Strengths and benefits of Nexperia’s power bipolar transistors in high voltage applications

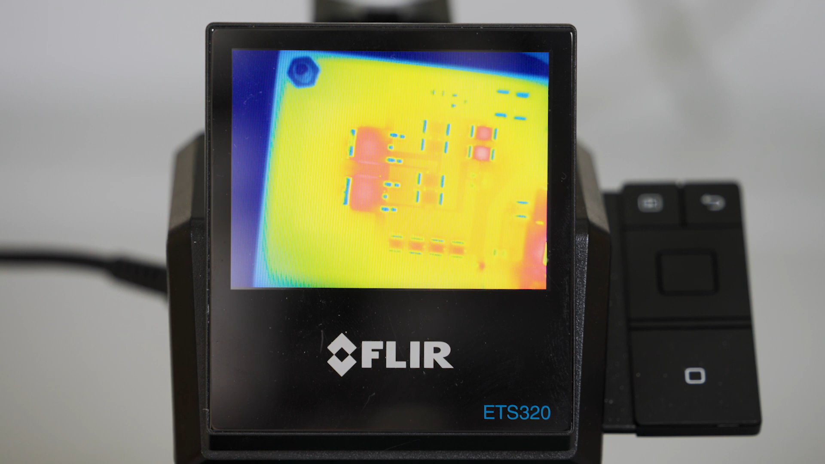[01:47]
Looking at the operating circuit through an IR camera, we can observe that even in brightest operating mode,
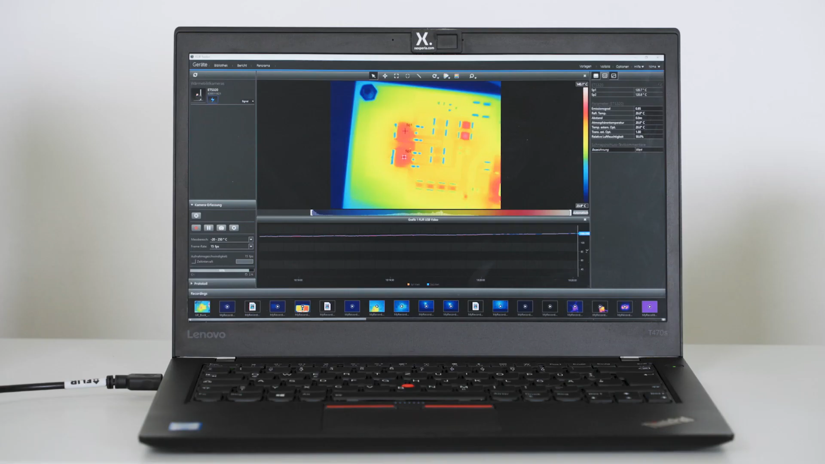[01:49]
we still have enough headroom towards the maximum operating temperature of the bipolar transistor.